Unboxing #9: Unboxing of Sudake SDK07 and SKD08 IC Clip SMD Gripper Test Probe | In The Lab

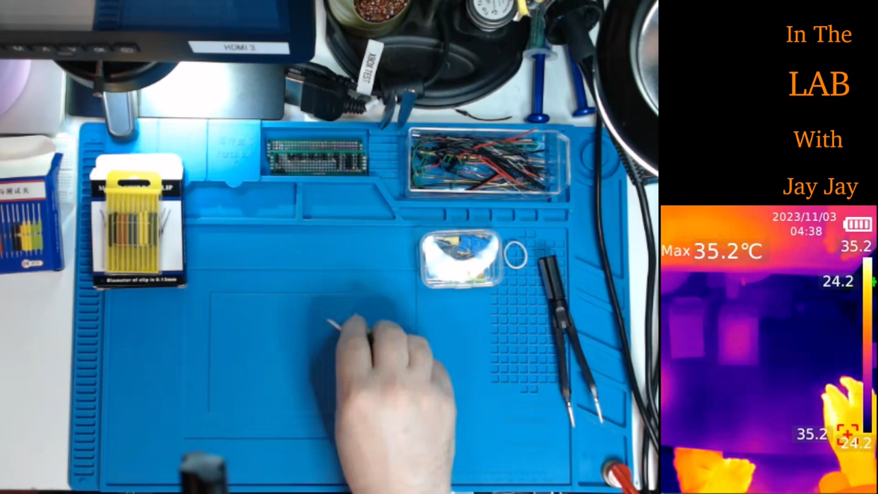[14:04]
On screen: max 35.2°C
It's, uh, it's pretty cool. It's, uh, it's mounted up on the thing there, but look, if you put your hand there and then take your hand away, there's a handprint because it got hot because of my hand. So, uh, isn't that cool? You can see, uh, it's a bit laggy there. It's got to go through the, uh, through the USB thingamese. So it's a bit laggy, but, uh, yeah, that's pretty cool, isn't it? Now I should be able to put you over on HDMI one. So let's put you back on, uh, HDMI. I'm not sure why the bench HDMI isn't working.